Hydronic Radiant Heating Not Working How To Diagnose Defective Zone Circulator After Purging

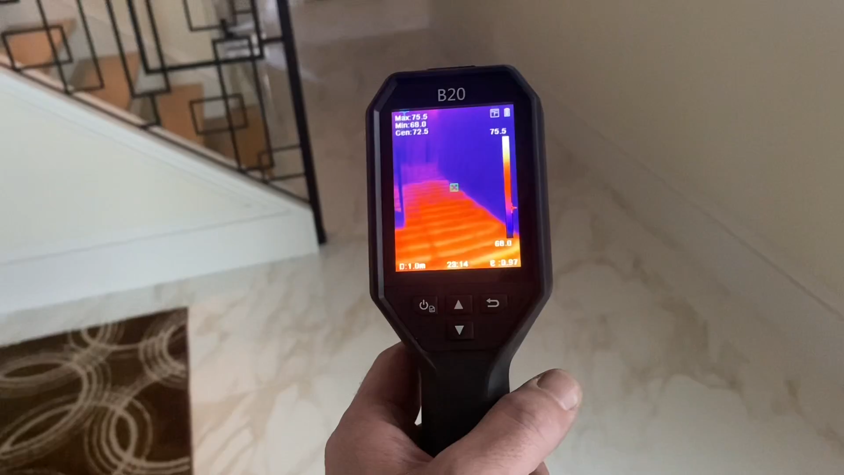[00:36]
But look at the thing, that's nice. See, laggy, see that?
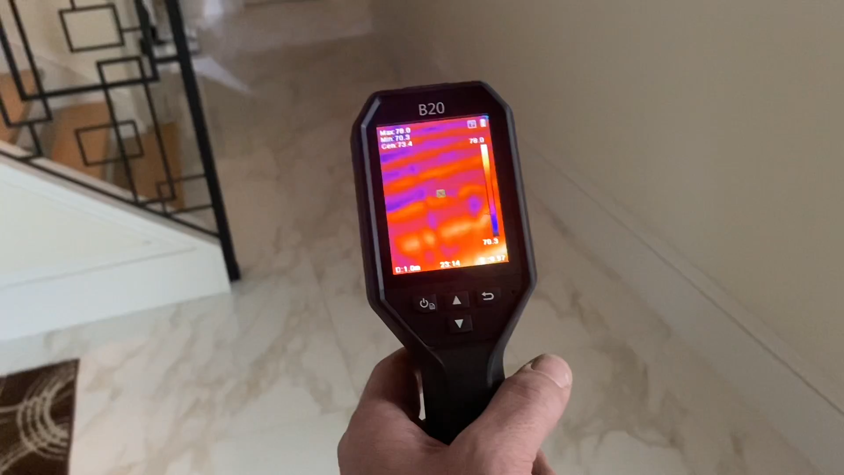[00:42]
Mm-hmm. Listen, for 600 bucks on Amazon, there's a link in the description box down below, what do you expect? It's not a FLIR i7, you know, $3,000 machine. It's 600 bucks. Come on, it works. It's nice.
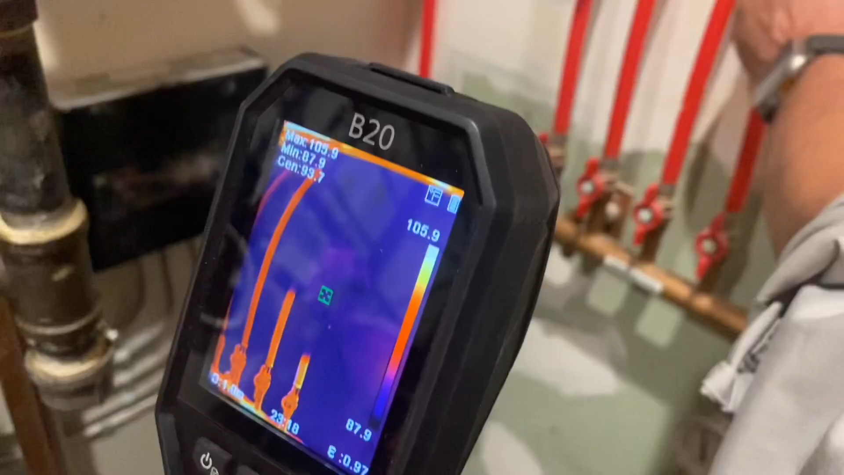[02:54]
Let's see if my hand will increase the temperature of the pipe hotter than it is now right now.
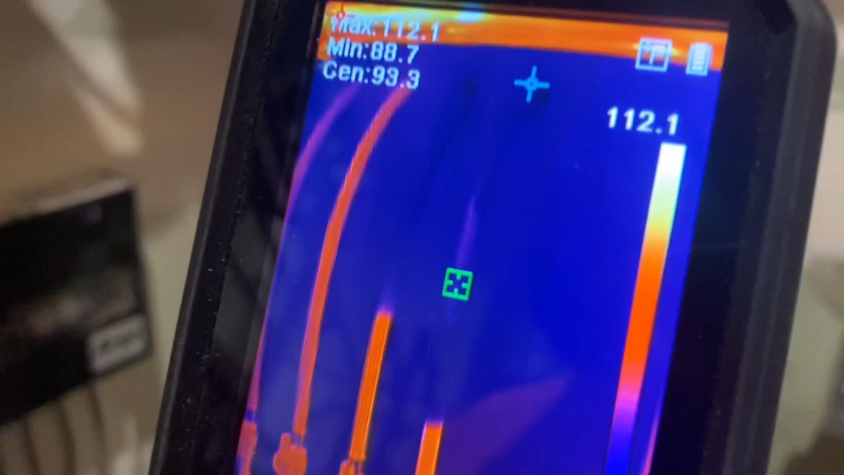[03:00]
Almost barely. Just barely. So we have a dead circ. Could be air bound.
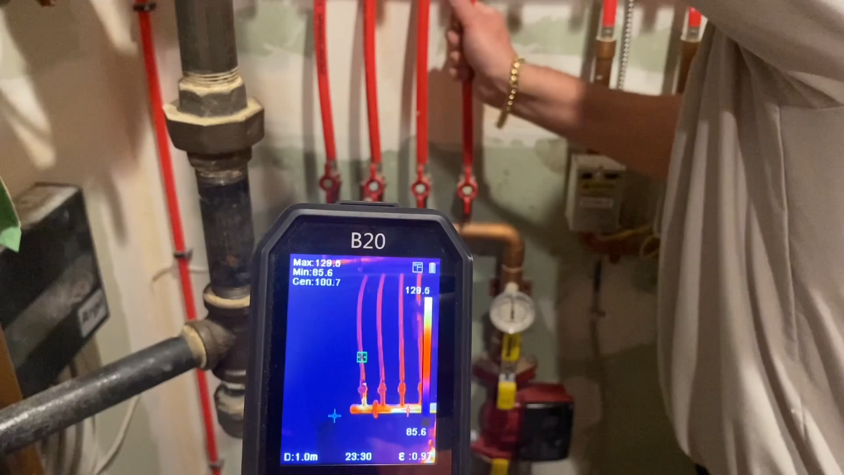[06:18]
Yeah, it's definitely getting hotter. Is that one? Yeah.
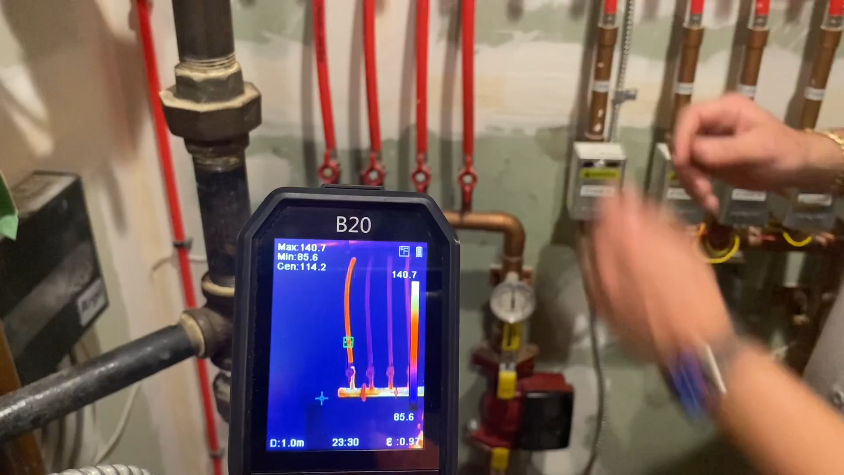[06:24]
All right. 115, 116. I'm going to open up all this open as well at the same time.
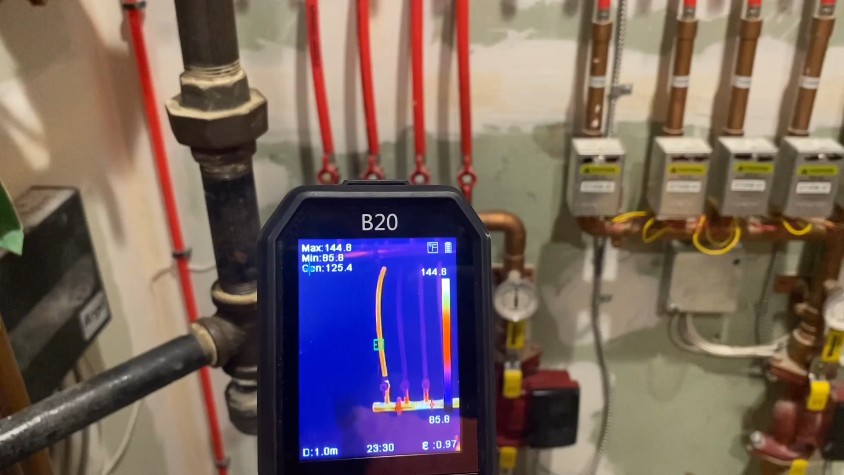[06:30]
The manual fill on the takeoff. So that's heating up. Good.
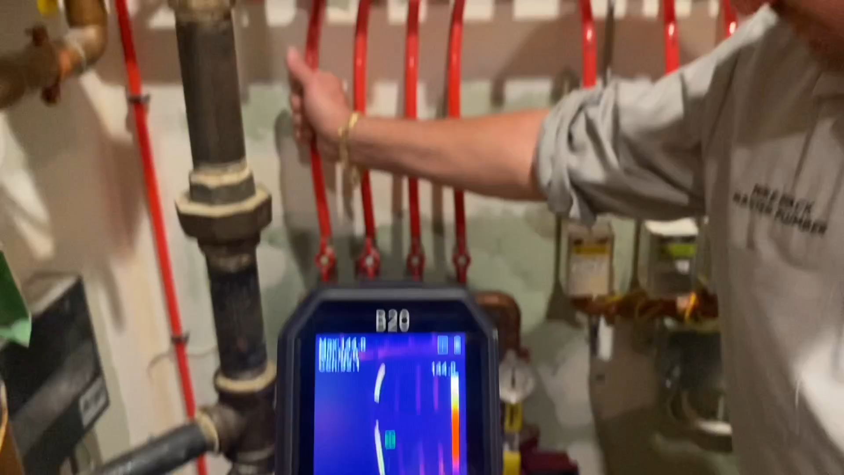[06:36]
That's definitely getting hot. Perfect. We're checking our pressure. We're getting up to 25 psi.
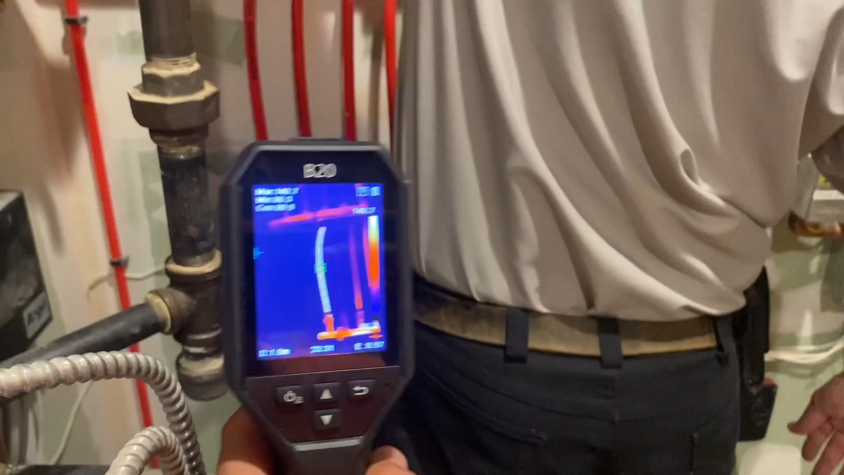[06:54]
That's four. Making note of our pressure.
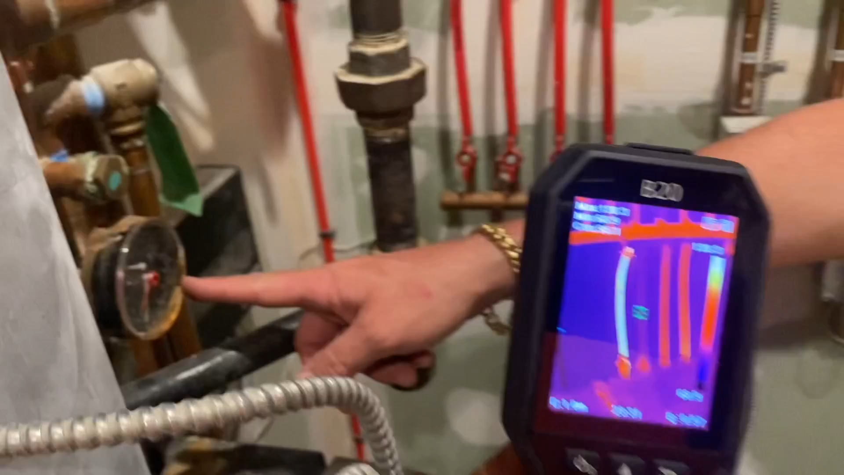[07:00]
Now we're at 20. And as that hovers down, I'm adding more by opening up to the Tayco half inch pressure using valve up here.
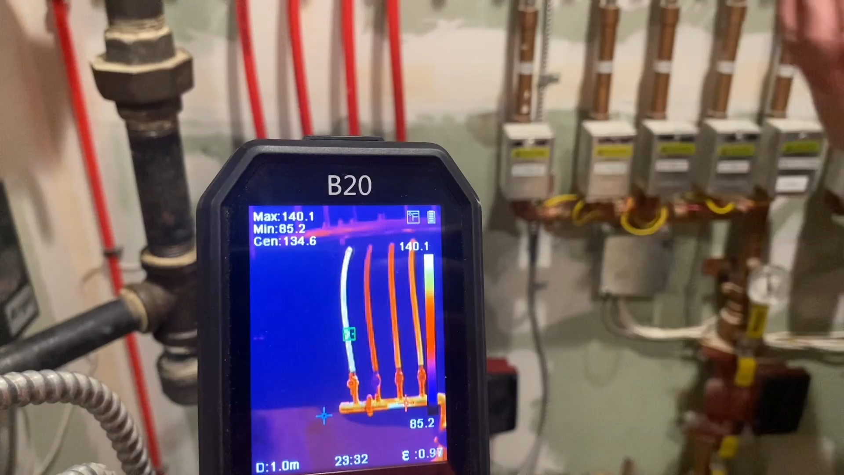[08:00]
soon, if it's circulating, we should be able to see circulation down there.
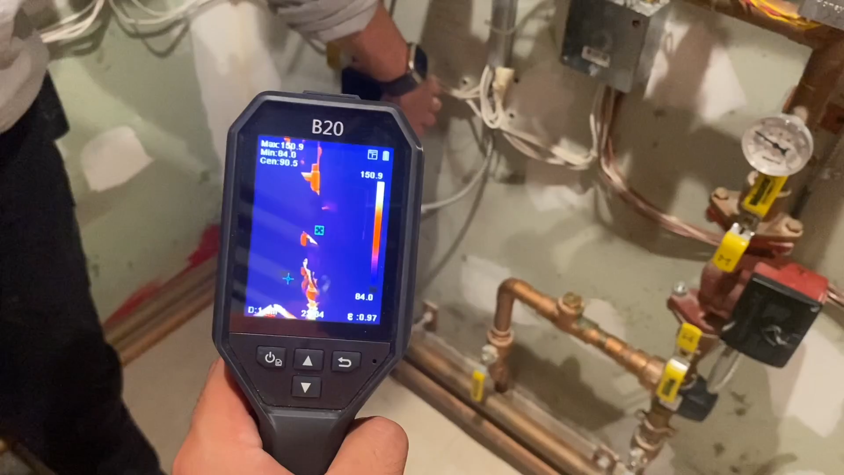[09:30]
And I'm going to take that hand, well, different hand, and try to touch this one. It is significantly, significantly hotter.
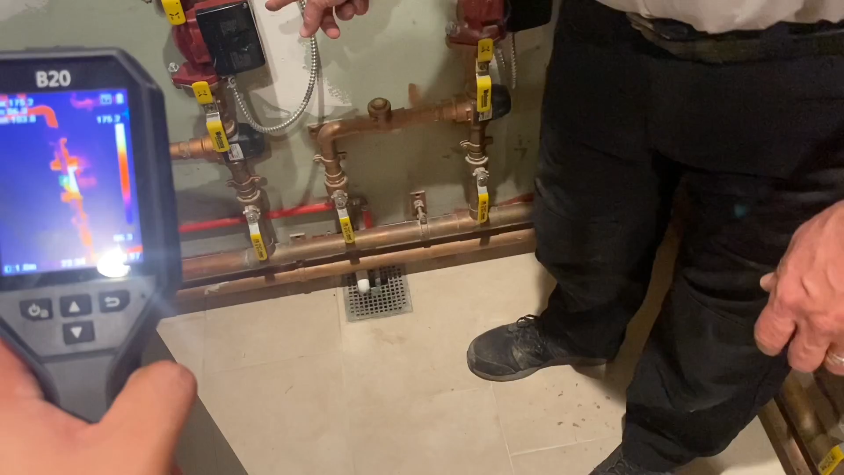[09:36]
Yeah, it's like 160 degrees. Yeah, this circulator is burning up. And if you feel this, this is starting to cool off than what it was before. And is it moving water? Probably not.
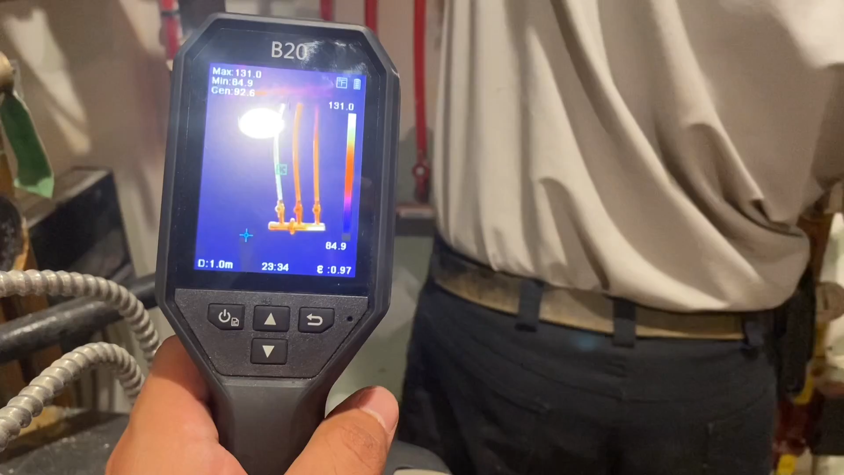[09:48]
But not that we're going to be able to see anything downstairs, but let's go downstairs and see if we see it.